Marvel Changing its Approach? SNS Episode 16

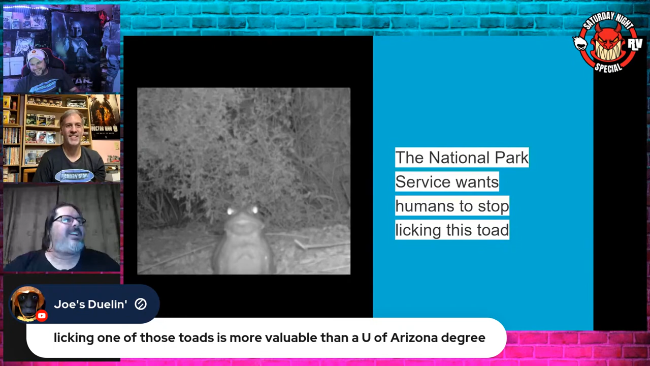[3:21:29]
Black and white motion sensor camera capturing the Sonoran Desert Toad staring into your
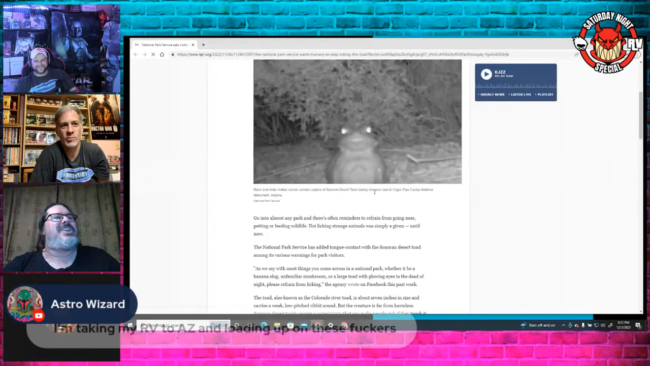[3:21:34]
soul at the Oregon Pipe Cactus Natural Monument in Arizona.
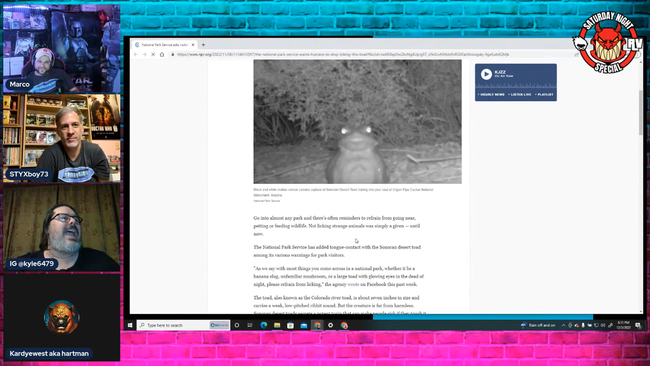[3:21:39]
So yeah, it's they're primarily here in Arizona. Yes. And it's illegal in California to possess the poison.